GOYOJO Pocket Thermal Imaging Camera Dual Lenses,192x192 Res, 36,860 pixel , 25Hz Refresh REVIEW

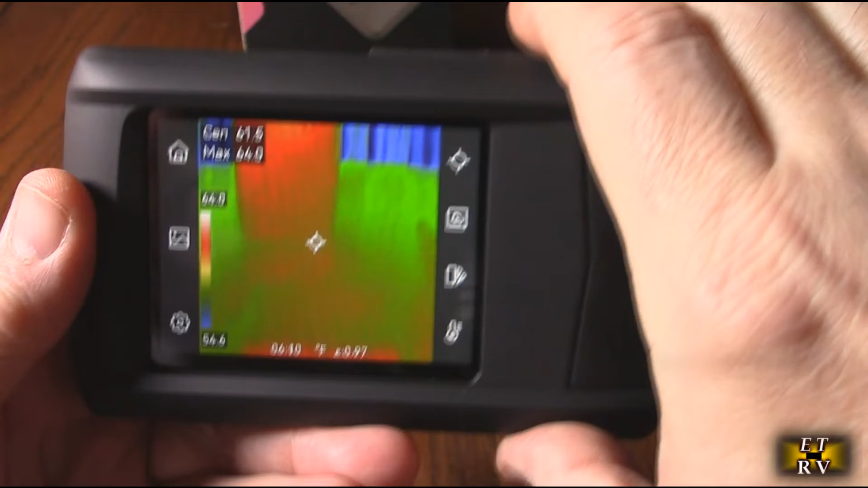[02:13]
once and it takes a picture if you hold it down you'll get the little
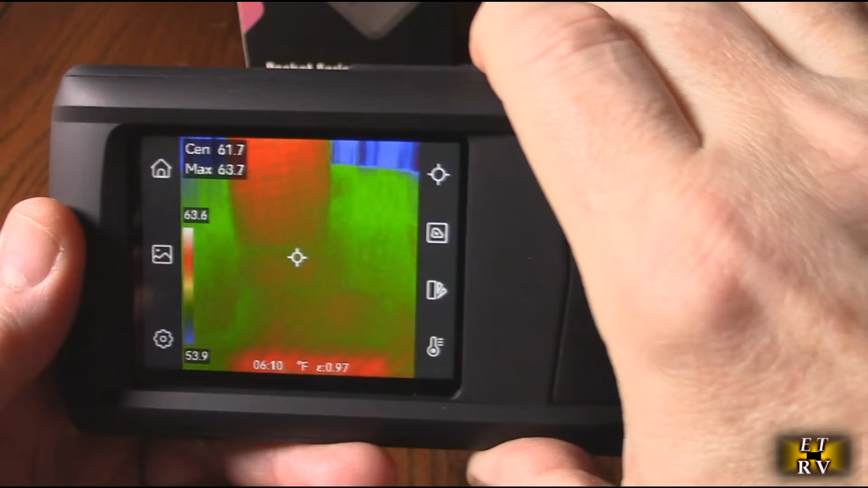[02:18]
On screen: max 63.7°F, scale top 63.6°F, scale bottom 53.9°F
recording symbol on top there and it starts actually recording a video just
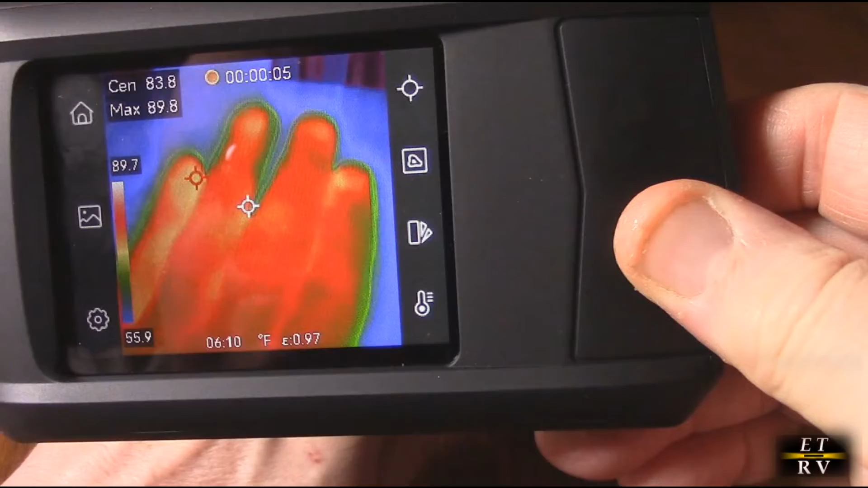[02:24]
On screen: spot 83.8°F, max 89.8°F, scale top 89.7°F, scale bottom 55.9°F
like you see right there my hand like that and there is a microphone on here when you want to stop it
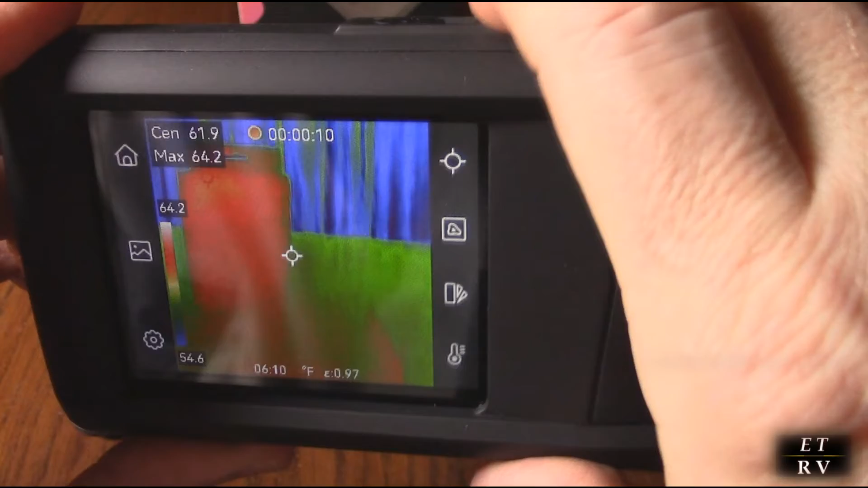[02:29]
On screen: spot 61.9°F, max 64.2°F, scale top 64.2°F, scale bottom 54.6°F
you hit it again there is a microphone built in on this side right here here
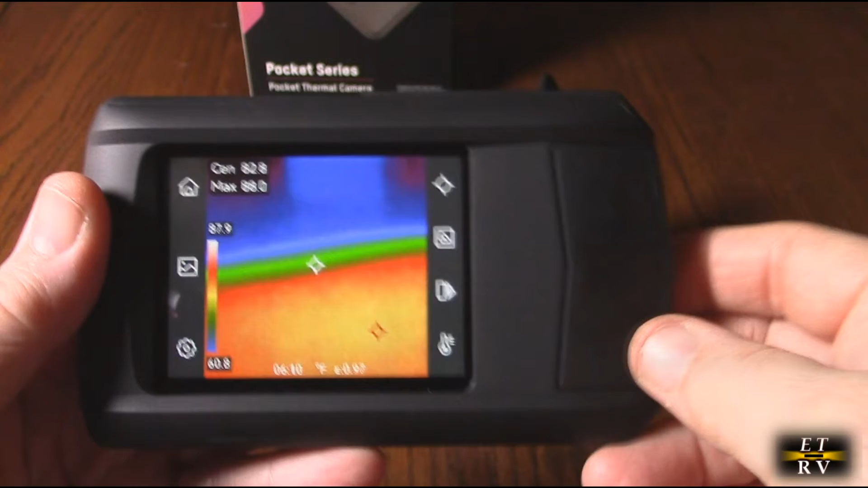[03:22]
really good accuracy with a thermal sensitivity of minus point oh four degrees C and a net D of less than 40 MK you can look that up what that means ensuring
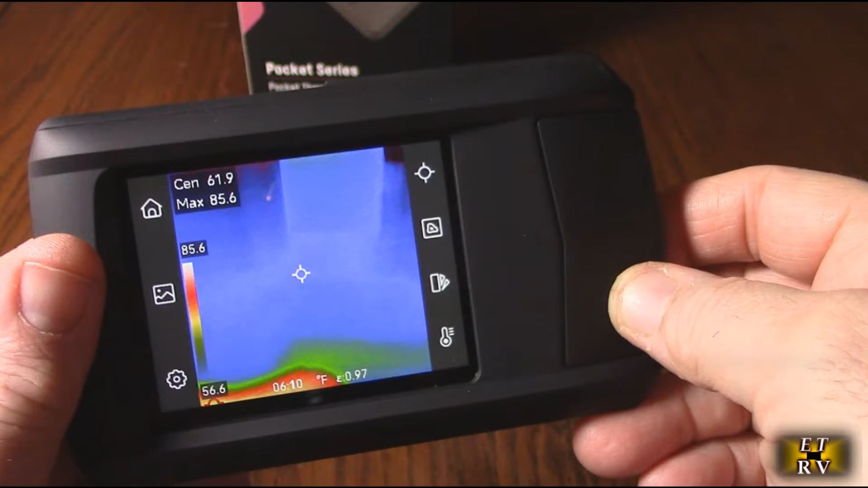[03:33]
On screen: spot 61.9°F, max 85.6°F, scale top 85.6°F, scale bottom 56.6°F
even the slightest temperature variations are detected perfect for home automotive
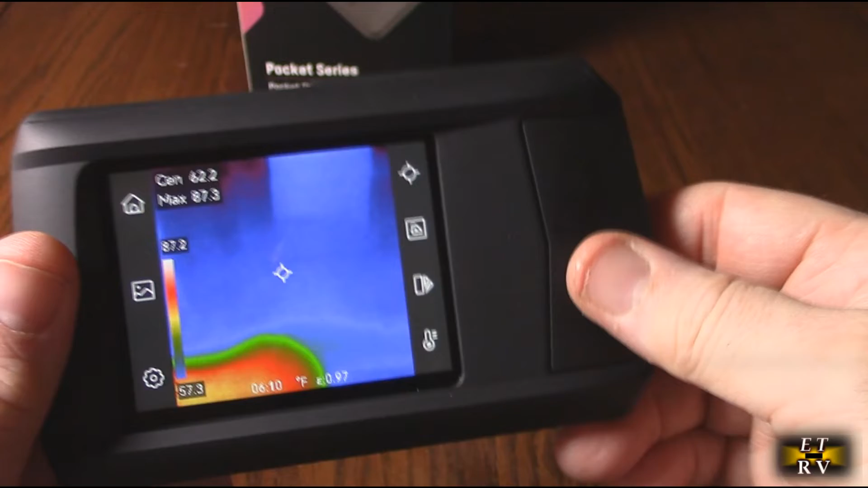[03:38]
On screen: spot 62.2°F, max 87.3°F, scale top 87.2°F, scale bottom 57.3°F
and dust applications this is excellent if you got a problem on your engine and you have some heat leaking out of a gasket this is going to show you what's going on it's got superior IR resolution that that 192.192 and that high pixel 36860 provides detailed temperature data surpasses the competition
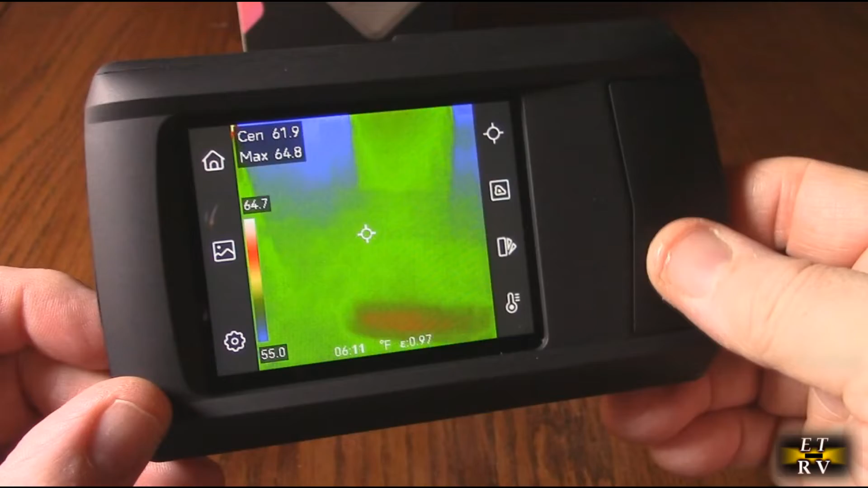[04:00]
On screen: max 64.8°F, scale top 64.7°F, scale bottom 55.0°F
ideal for professional inspectors diagnostics and more and the homeowner
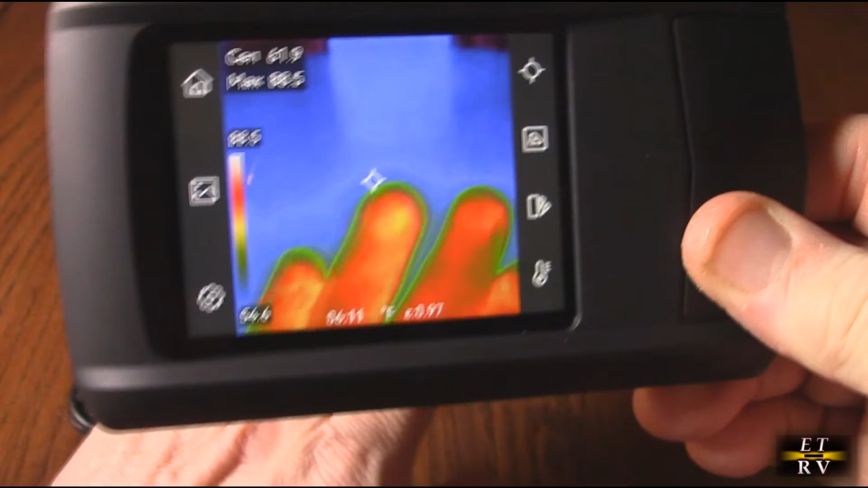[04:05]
if you have leaking windows this is going to let you see the windows that the cold air is
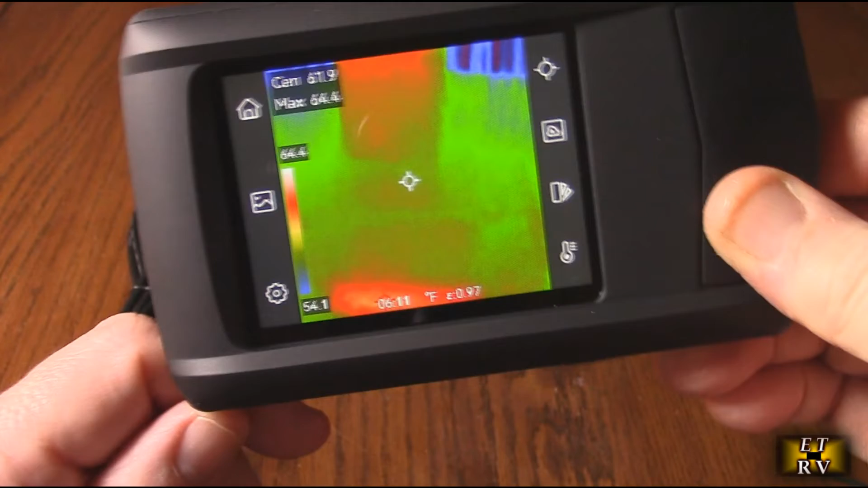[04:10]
On screen: spot 61.9°F, max 64.4°F, scale top 64.4°F, scale bottom 54.1°F
coming out or the hot air is coming in this also has a
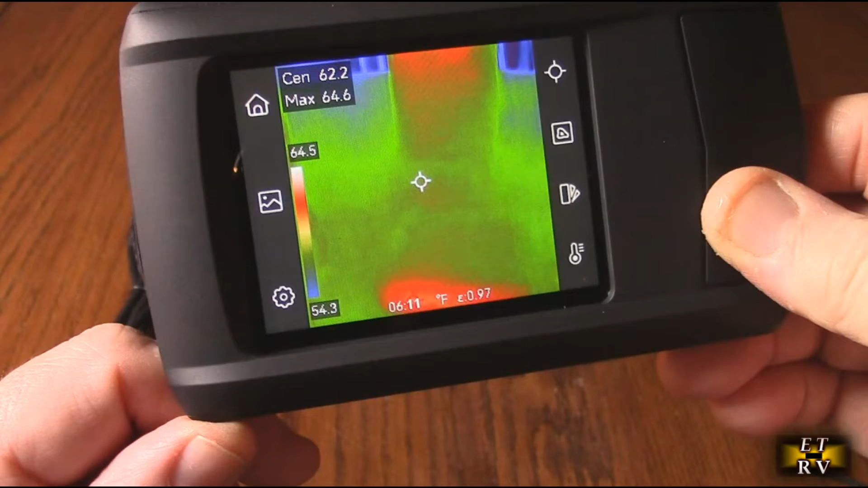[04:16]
On screen: spot 62.2°F, max 64.6°F, scale top 64.5°F, scale bottom 54.3°F
built-in LED work lights I talked about for illuminating dark areas has auto
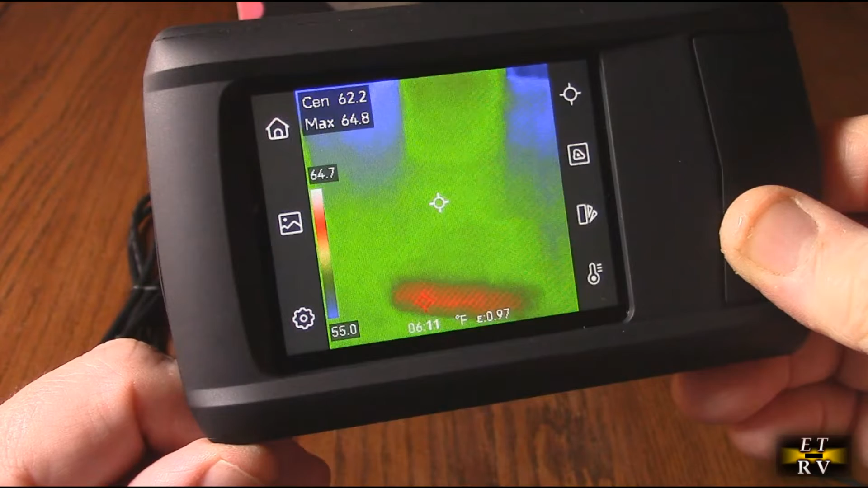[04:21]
On screen: spot 62.2°F, max 64.8°F, scale top 64.7°F, scale bottom 55.0°F
audio alarms and warning lights for temperature alerts I'm going to show you how to set that and full spectrum temperature measurement to identify temperature variations with max,
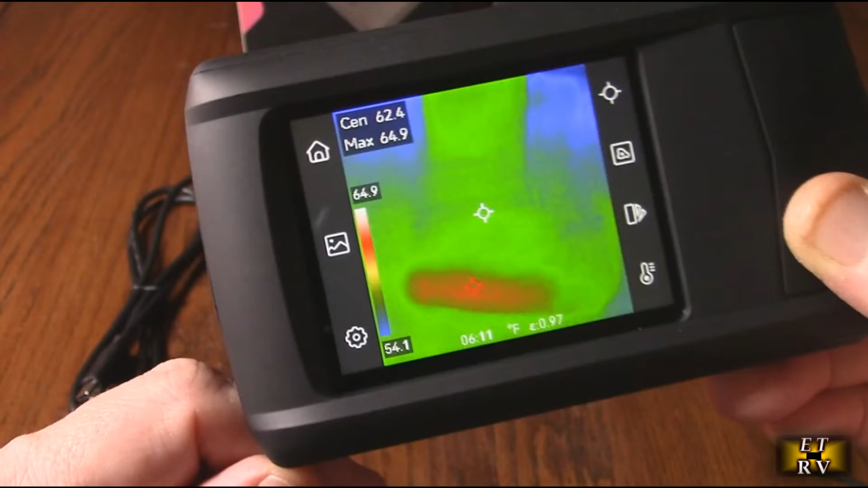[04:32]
On screen: max 64.9°F, scale top 64.9°F, scale bottom 54.1°F
min, and center spot and measurements which is really invaluable for HVAC electrical and billing inspections and again real-time functionality because of that swift
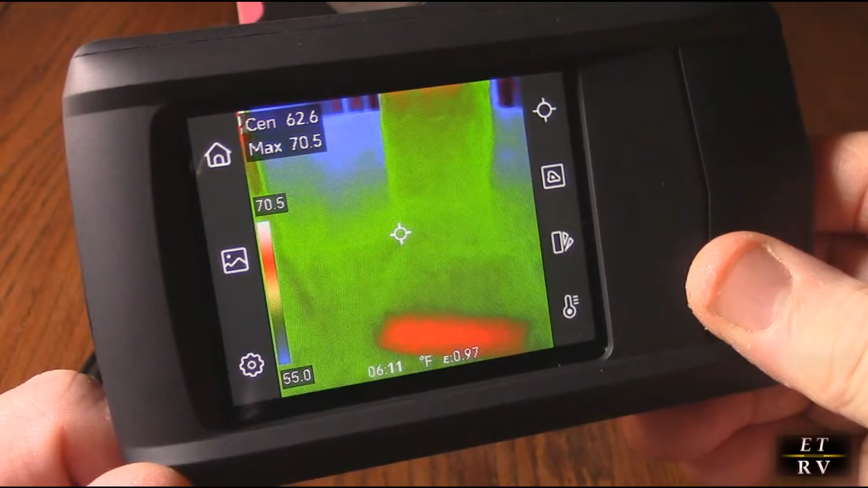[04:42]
On screen: spot 62.6°F, max 70.5°F, scale top 70.5°F, scale bottom 55.0°F
25 Hertz refresher rate you can see that there's hardly any delay
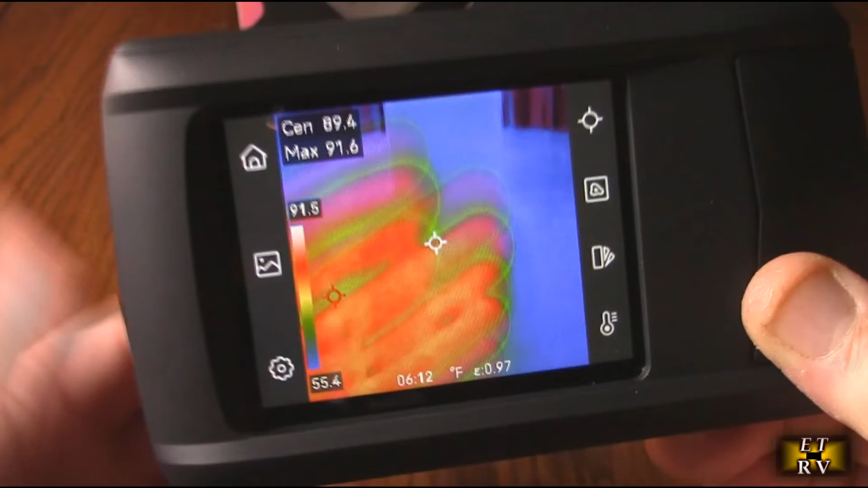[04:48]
On screen: max 91.6°F, scale bottom 55.4°F
there so you'll be able to capture anything that's actually moving thermally
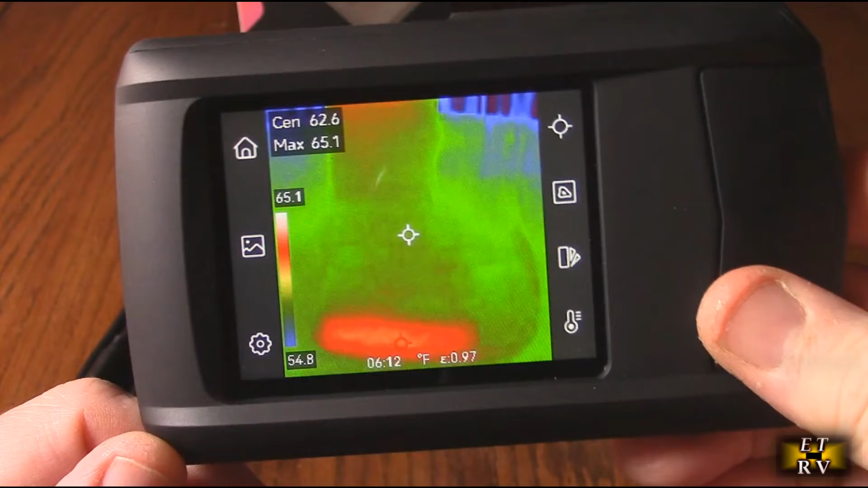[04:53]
On screen: max 65.1°F, scale top 65.1°F, scale bottom 54.8°F
across there and the the company has an incredible warranty on here